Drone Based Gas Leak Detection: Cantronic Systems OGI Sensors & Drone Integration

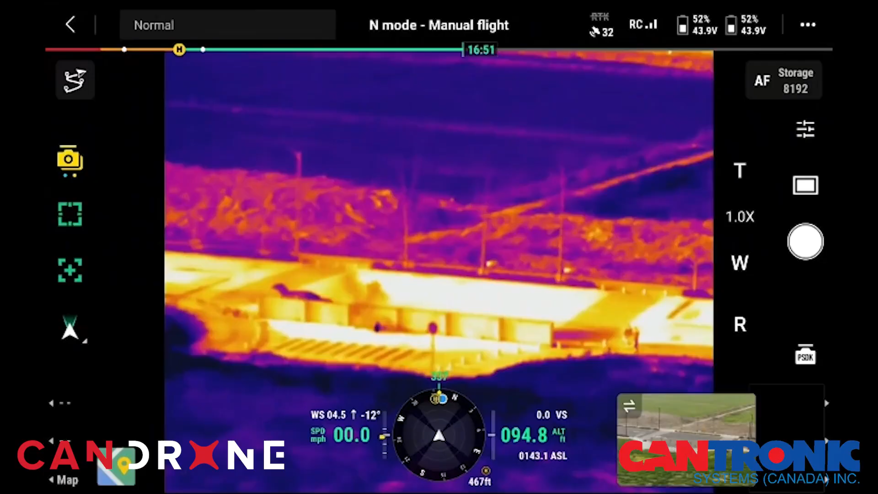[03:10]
29 grams per hour rate so those are the standards set by the EPA and we can address that the second factor that I would put in is distance
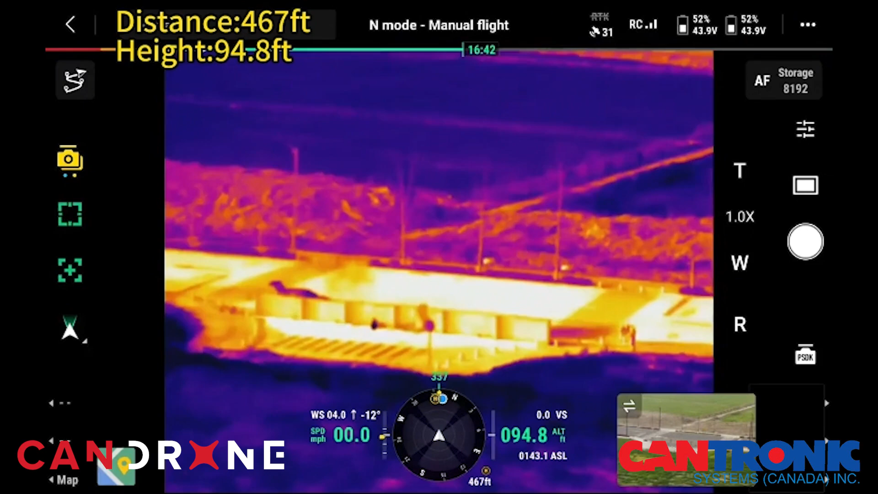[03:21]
we can easily detect from 0 to 25 meters when it comes to the handheld I would say but again depending on the size of the leak
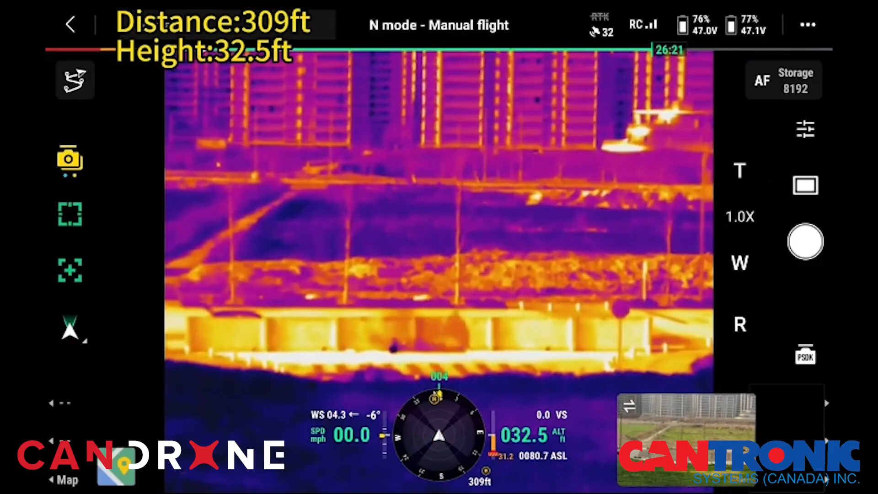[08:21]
that you put into the camera and those settings are based on the on the conditions around you so basically if you have really cool really cold weather you may want to change some settings on the camera but it's not at all complicated